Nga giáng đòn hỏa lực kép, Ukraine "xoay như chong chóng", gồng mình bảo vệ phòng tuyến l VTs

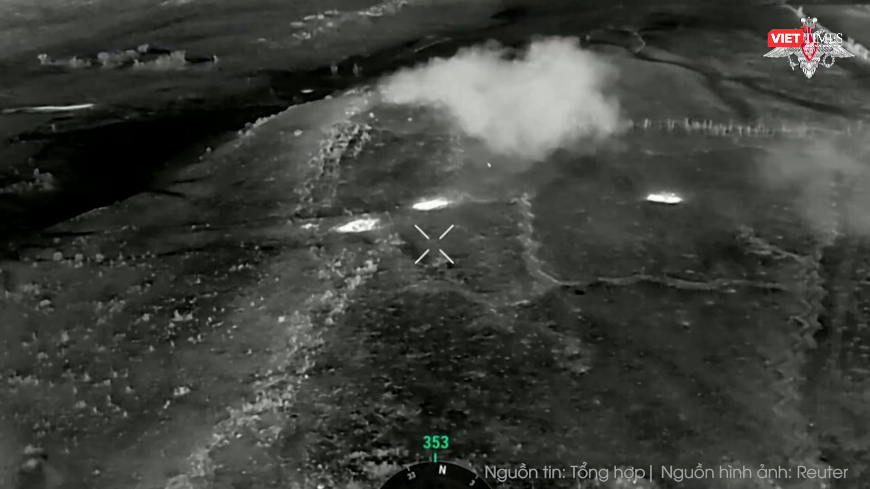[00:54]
các kho hậu cần ở Artika và ở thành phố Sumy.
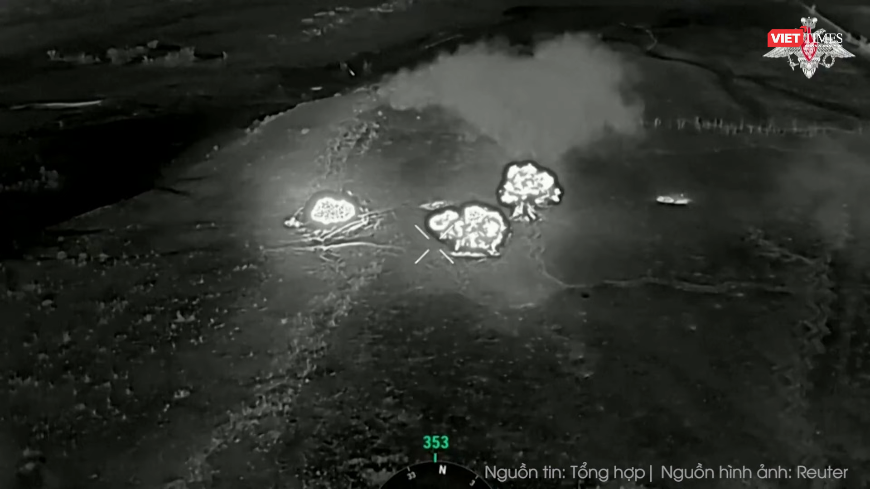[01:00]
Một trong những cuộc không kích chính xác của Nga đã phá hủy kho đầu máy xe lửa của nhà ga Pokorovs tại Donetsk. Hậu quả là một số cơ sở hạ tầng Ukraine đã bị phá hủy và một đám cháy lớn bùng phát trong khu vực, làm tăng thêm thiệt hại.
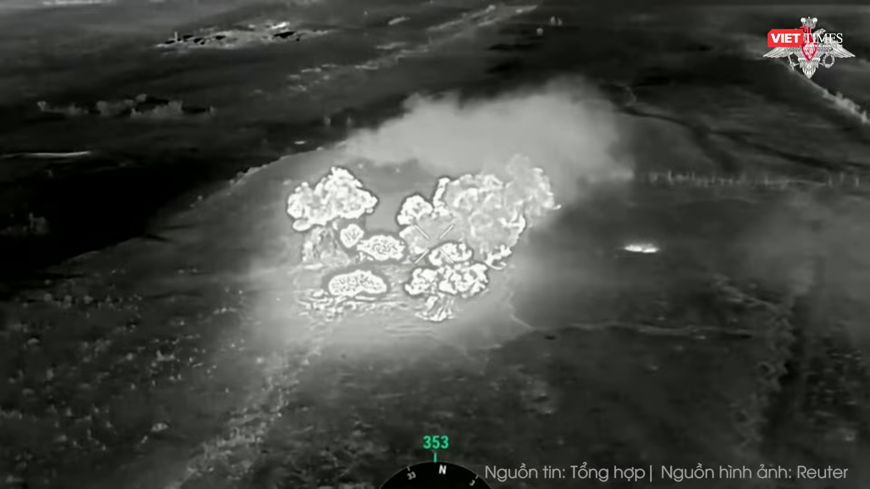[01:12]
Quân đội Ukraine được cho là đã sử dụng nhà kho trên để sửa chữa và bảo dưỡng thiết bị quân sự.